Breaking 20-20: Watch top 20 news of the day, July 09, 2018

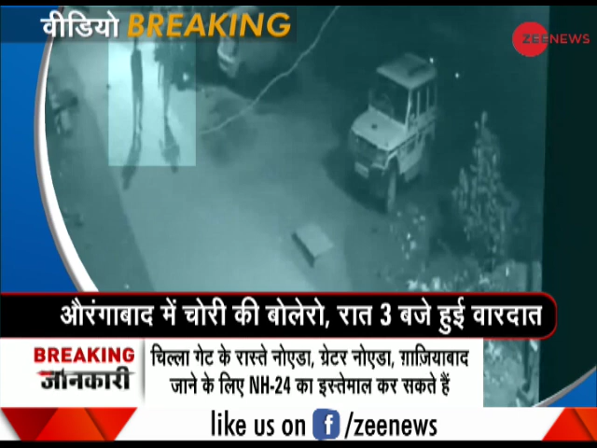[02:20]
بیہار کے اورنگ آباد میں چوروں نے ایک بولیرو گاڑی چوری کر لی یہاں کے شاہ پر محلے میں چوروں نے اسے کس طرح چورایا دیکھئے یہ سی سی ٹی وی فوٹیج ویڈیو میں صاف ہے کہ چور ایک کار سے آئے اور پھر ان میں سے دو بولیرو کے پاس پہنچے اور آرام سے اسے چورا کر چل دیئے چوری کی یہ واردات رات دو بچ کر چھپپن منٹ سے دو بچ کر انسٹھ منٹ کے بیچ ہوئی اب پولیس ریکارڈ ہوئے ویڈیو کی بدت سے چوروں کا پتہ لگانے کی کوشش کر رہی ہے